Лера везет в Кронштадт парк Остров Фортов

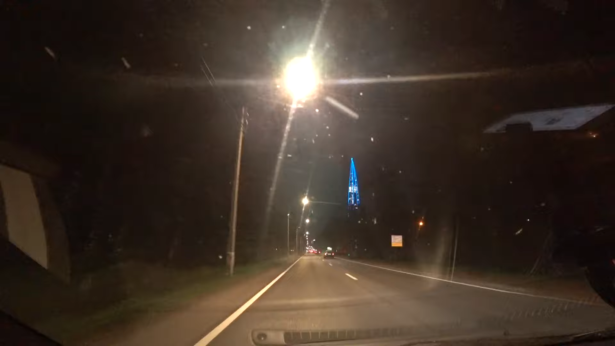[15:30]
Лахта-центр, Лахта-башня. Одна из самых высоких башен в Европе. Правильно, Лер? Да. Да, вот такая башня здесь построена.
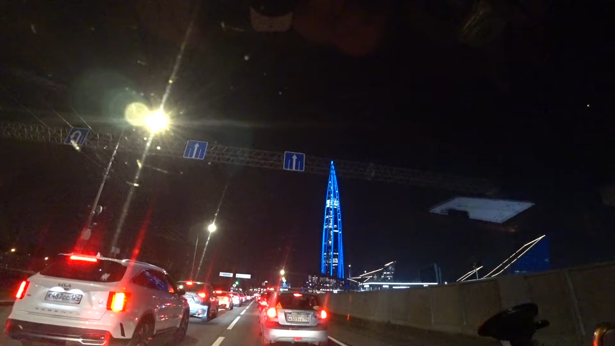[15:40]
А в Лехте уже сейчас можно зайти. Там кофейня есть какая-то. А это телевизионная башня, да, Лера? Да. Видите, как красиво. Вы выкрасили ее цвета российского флага.
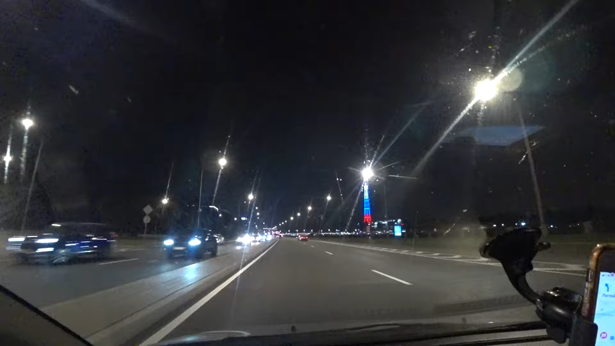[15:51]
А с правой стороны у нас Нева. Сейчас скоро будем через мост переезжать. Да, ну вот мы сейчас... Это Литейный мост, да, Лера? Или как он называется, правильно?
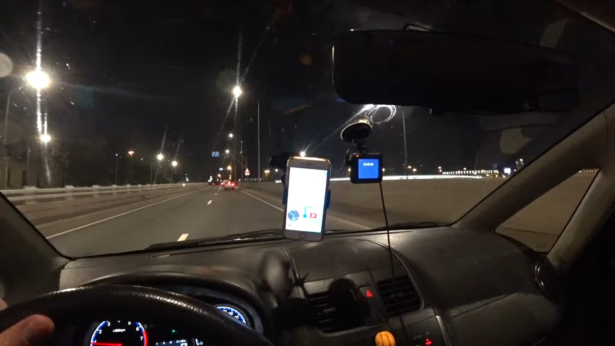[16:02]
Московский проспект. Это 5 километров, да. А это Литейный мост, мы сейчас по Литейному, и потом 5 километров будем на Московском.
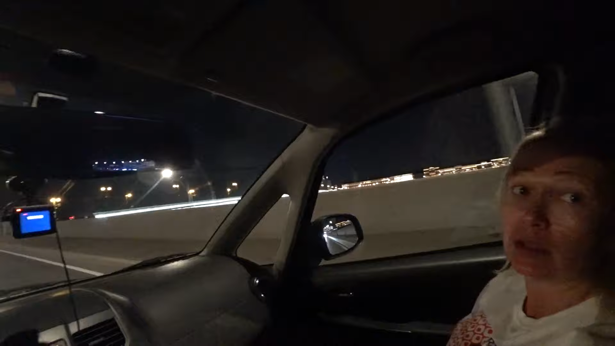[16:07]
Ну да.
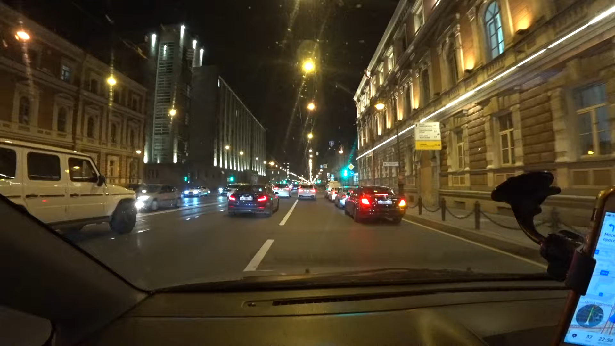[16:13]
Литейный проспект, да, такой? Литейный. Красивый. Такая дорога. Прям урбанизации пахнет, прям аж так сильно. Ничего не пахнет, старые дома. Лера, ну рассказывай нам, Максим, что говорит, это за дом. Дома современные.
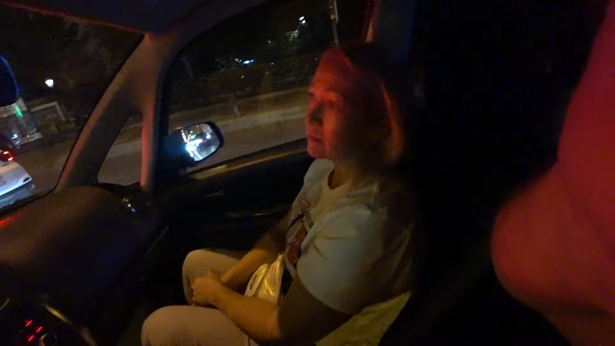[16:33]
Вот современные. Ну так видишь, эти дома все облагородили, они красивенькие такие. Я же говорю, это не то, что в деревнях видишь покосившиеся одноэтажные хибары, избушки. А здесь урбанизация, городской. Ну а как? И с правой стороны он тоже какое-то непонятное сооружение.
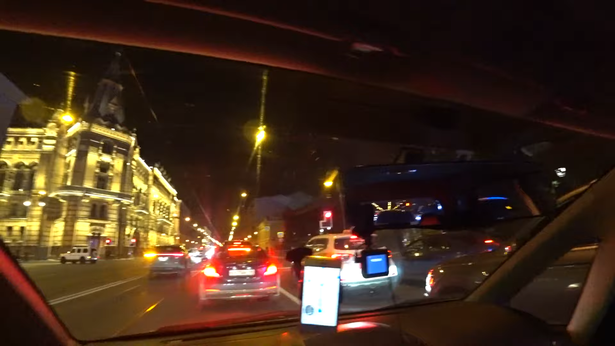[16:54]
Ну ладно, едем. Литейный, значит, Литейный. Проезжаем Невский проспект. Красавец.
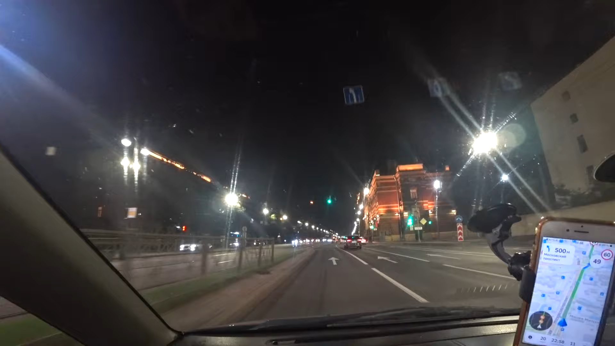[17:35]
Ой-ой-ой-ой-ой. Кошмар, но это не я, это такая дорога. Вернее, вот он. Здесь где-то работает. И вот они, Московские ворота.